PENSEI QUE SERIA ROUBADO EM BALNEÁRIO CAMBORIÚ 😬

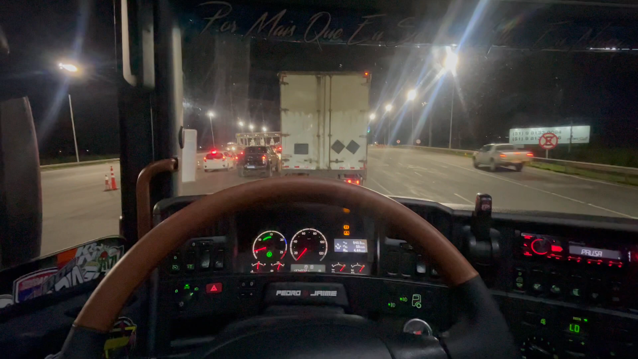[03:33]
Vamos indo aí, né? Só na guarda. Olha os guri. É nada. Bora que bora. Só carro doido. Olha aquela caminhonetona ali, avisada lá. Chama.
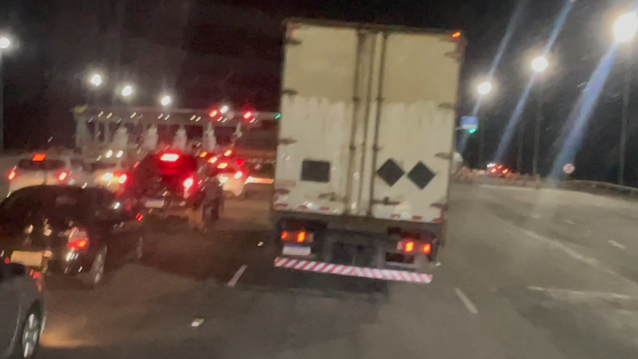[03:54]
Ah, bota grau. Pneuzão, tudo, ó. Erguidona.
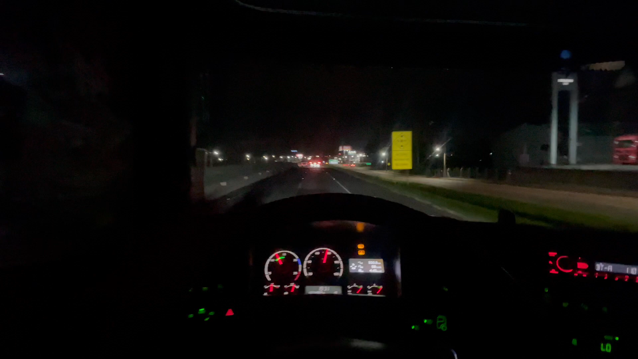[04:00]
Bora que bora, né, grisada? Então aí, ó, carro do Leca. Vai na frente aí, carro do Leca. Aí, ó, tem uma autoelétrica aqui em Tubarão, né?
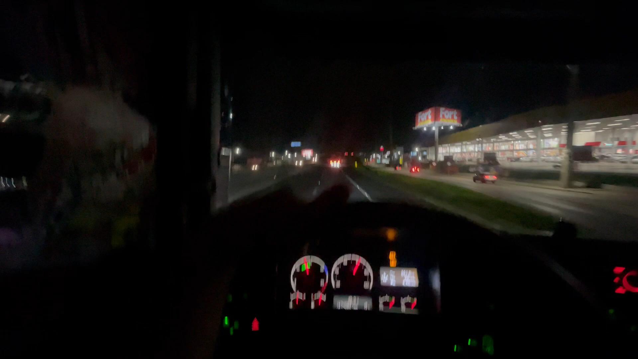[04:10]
Ele que arrumou as portas, os fios das portas do meu caminhão uma vez que eu vim aqui. E aí, até teve um caminhão dele que tombou e o motor veio a morrer, né, grisada?
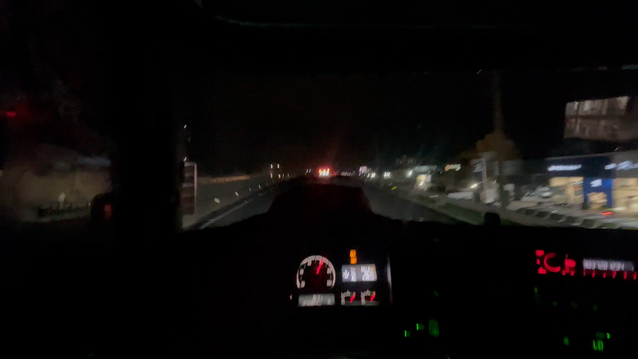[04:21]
Falecer. Aí, tamo indo aí devagar, ó, tamo no tal do Tubarão. É nada. Bora que bora, né? Tamo indo aí. Só de boinha. Tá, grisado? Tamo acompanhando aí. Aí, grisado, tamo passando a ponte Laguna.
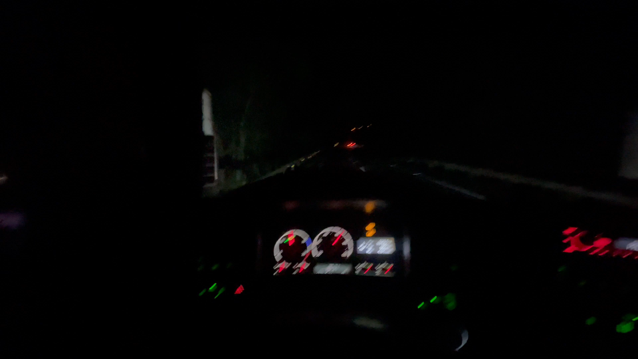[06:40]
Ah, aqui é 80 por hora, ó. Chama. No caso.
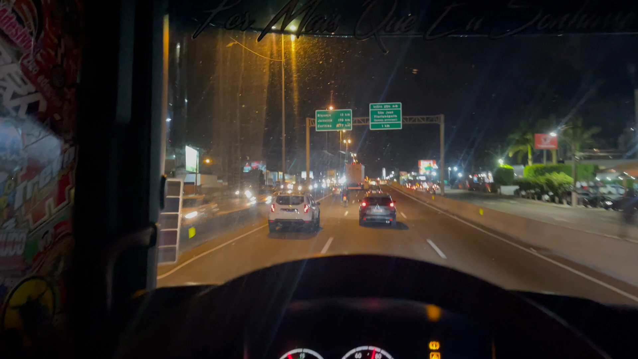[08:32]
Meu Deus, anjo. Vou passar esse rapaz pela direita, porque caminhão é na direita. Ah, tá, agora se trancaram tudo. Tá bom. Tamo indo aí. Aí, risada, aí, ó. Chama. É nada que tem a roda gigante na beira da estrada, né? Ah. Tamo indo aí. Perto do tal de Camboriú.
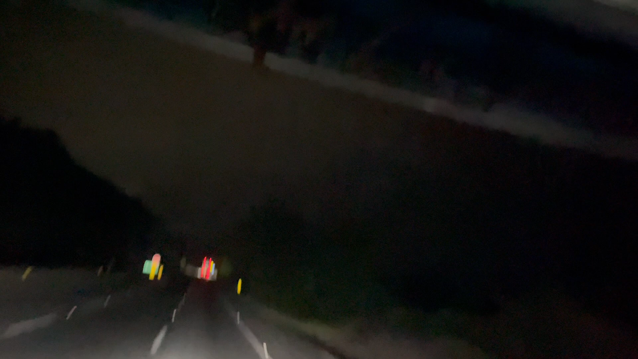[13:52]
Olha aí a noite como é que tá. Guri, né? Deu uma firmadinha aqui agora. Tava falando que pegou horário. Acho que eu vou até lá, né, gurizada? Até lá. Tem que fazer. Bora que bora, né? Vamos indo aí. Aí, gurizada. Tamo subindo a serra.
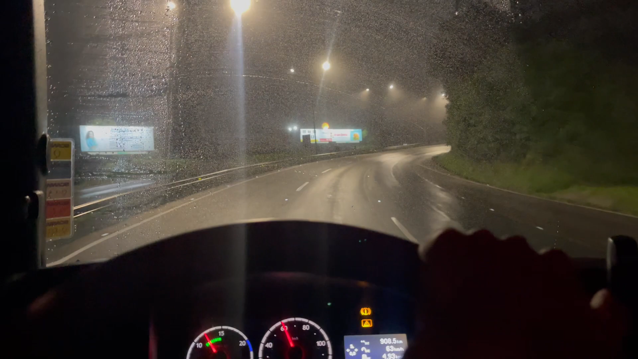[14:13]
É nada. Bora que bora, né? Já subimos um poucado, hein? Olha, tamo indo. Vai pegarzão lá. Top, cara. Tamo indo aí. Aí, já peguei a lateral. Sentido agudo do sul, né?
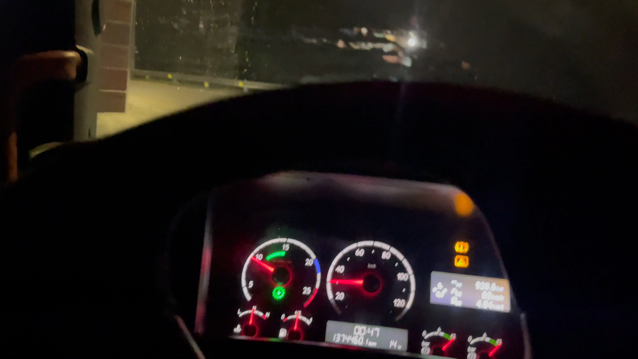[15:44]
14 graus agora. Meu, vou até fechar o vidro aqui que eu tô morrendo de frio já. Olha.
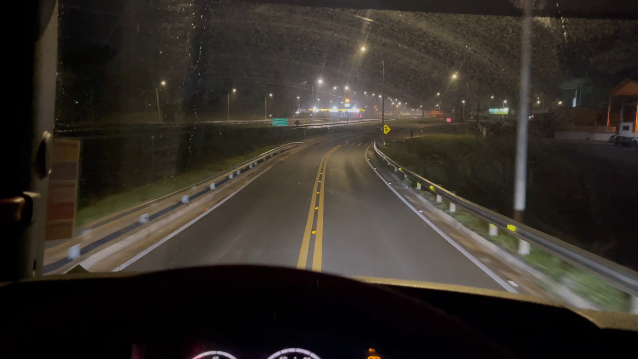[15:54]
Tamo indo. Bora que bora. Aí tá. Pensa numa cidade de primeira, né?
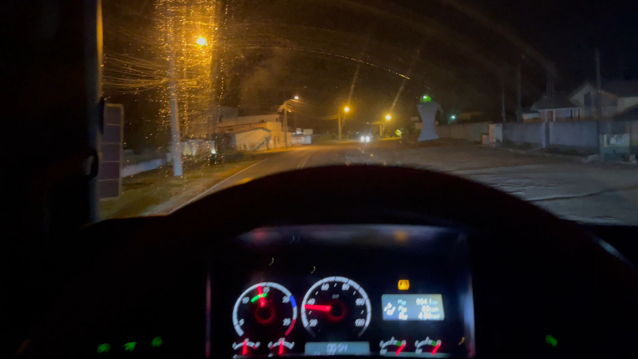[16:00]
Botou a segunda, terminou a cidade. No caos. Ah, louco. Ai, ai.
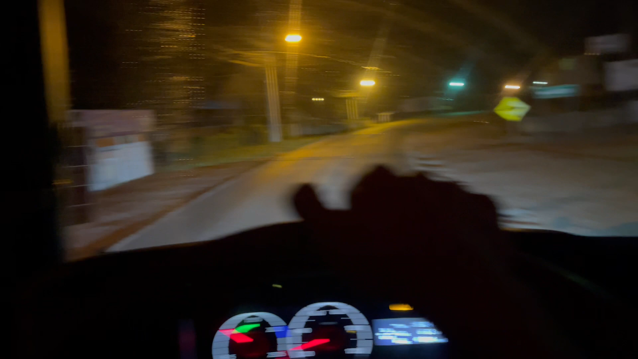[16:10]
Quebra-molas e coisaradas e tendel e tiruru. Ó, tem um rapaz lá em cima, lá da... de prédio lá.
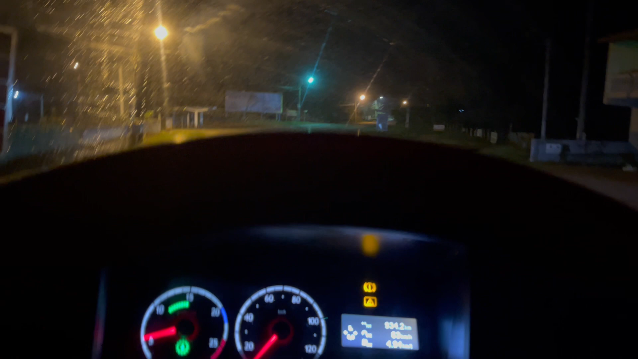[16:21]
Vamos indo aí.
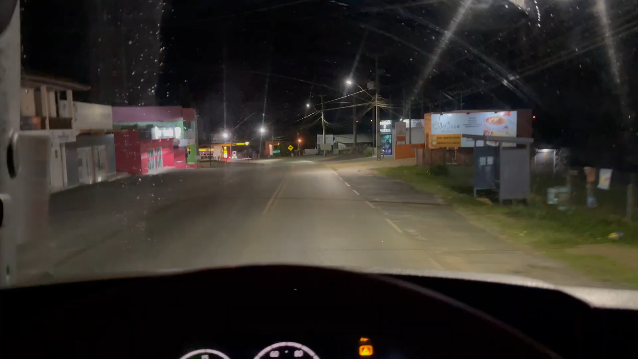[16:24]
Aí, grada, pensa numa cidadezinha, né? Aí, ó, parece um troço estilo Texas, né? Meu Deus do céu, aí, ó. Bota a graça, cidadezinha bem pequenininha. Tem um posto aí, ó. De Brap, no caos.
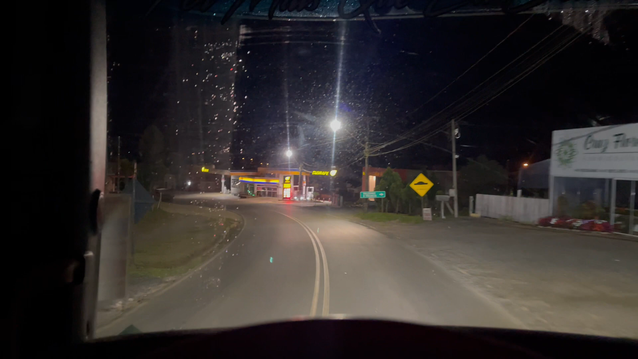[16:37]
Aham. Olha aí, ó. Mate, estamos chegando na cidadezinha.
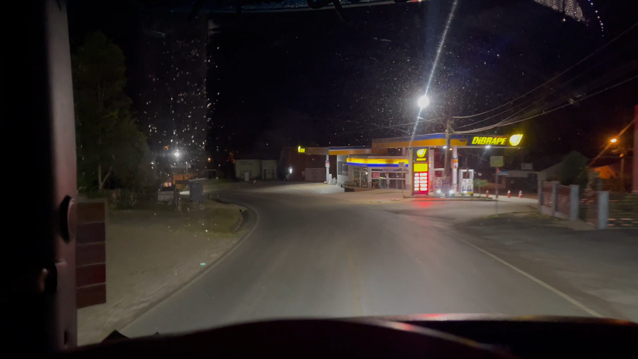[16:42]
Aí, ó. Não, é aqui ainda, né, guisado? É aqui. Tô mostrando pra vocês a cidadezinha. Ó, mas tem até um banco aí, ó. Cicobi. No caos. Quebra-mola tem bastante também. Tá movimentada, deu pro horário, ó, 1:04. Ah, é.
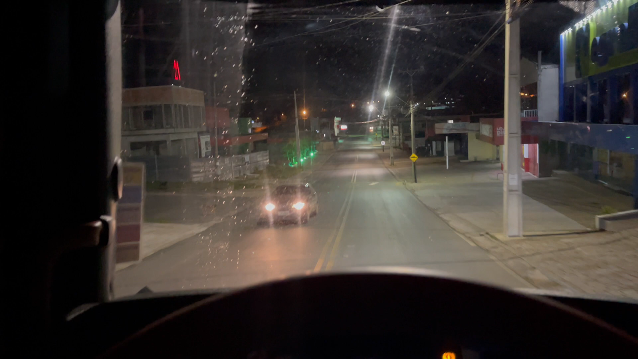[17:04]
O pessoal aí é da... Ah, também, sextou, né? Sextou, meus amigos. Aí. Vamos indo. Aí, já estamos chegando quase, ó. Tá, agora tá perto, faltou 4 quilômetros, hein?
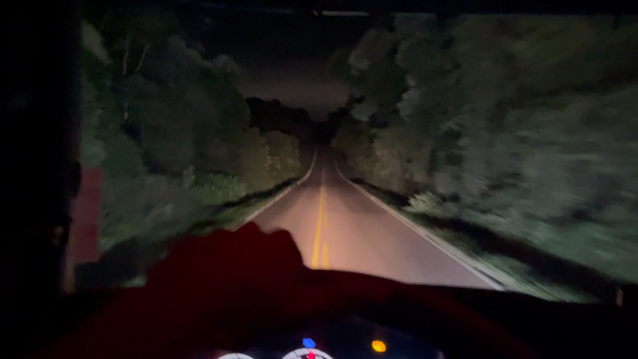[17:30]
Bora que bora, né? Chegando aí na casa do Pegoraro. Ai, ai. Vamos indo aí.
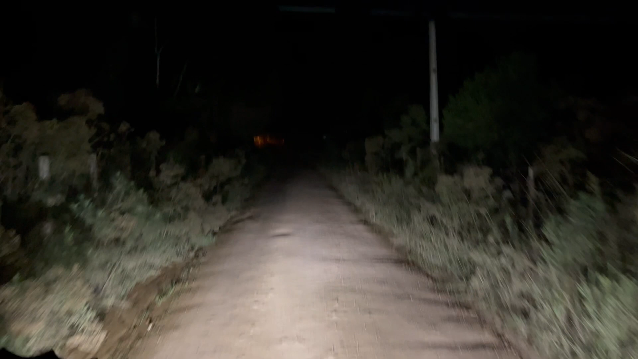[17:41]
E aí, guisada, peguei a estradinha de chão aí já, ó. Vai pra casa dele. Acho que tá por aí o galpão. Ai, estamos chegando. Pensa numa chara que eu tô já.